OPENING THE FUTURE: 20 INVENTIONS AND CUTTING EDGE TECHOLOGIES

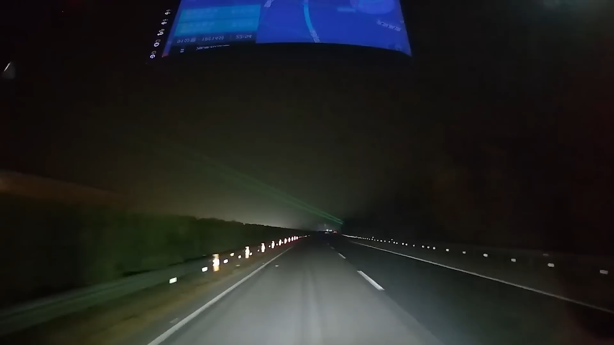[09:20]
In China, they've come up with an unusual and supposedly effective way to keep drivers alert at night. They organize a laser show above the road.